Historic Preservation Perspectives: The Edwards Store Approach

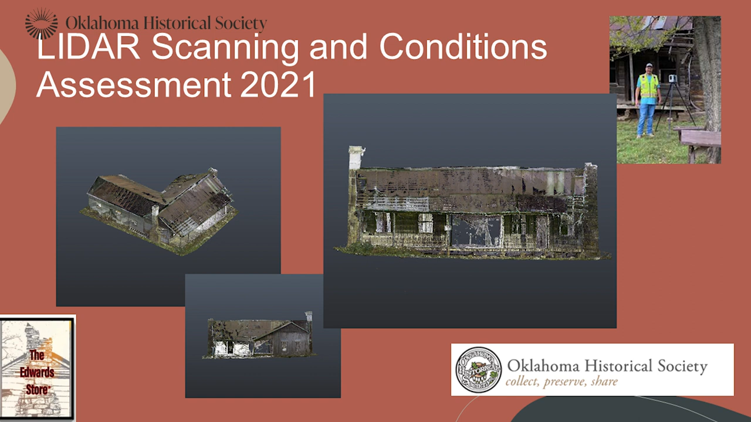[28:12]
But the million points of light are reflected in the scans of this cabin.